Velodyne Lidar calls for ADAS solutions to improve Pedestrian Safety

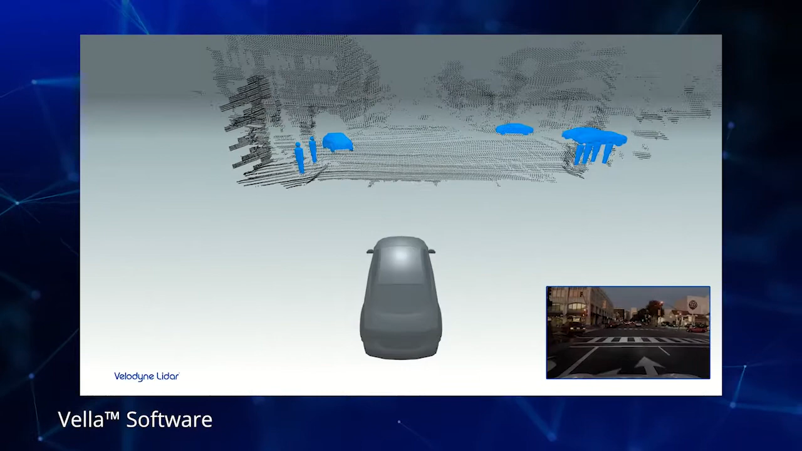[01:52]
Velodyne's Vela software interprets LiDAR data to avoid and mitigate crashes with both moving and static objects.
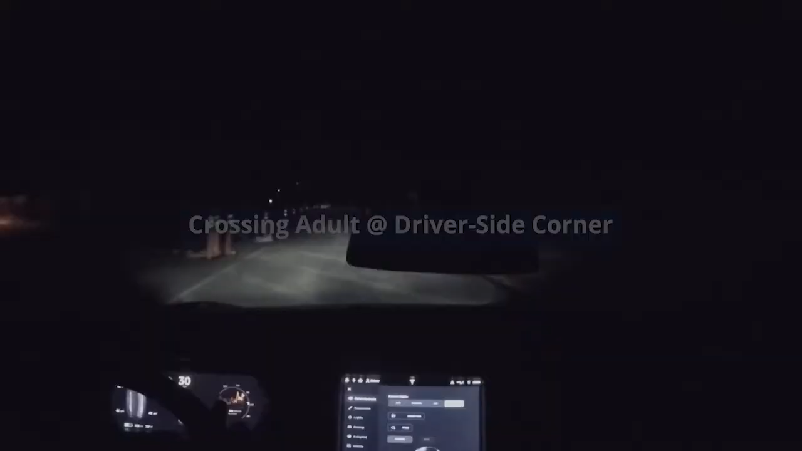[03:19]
Crossing adult at driver's side corner.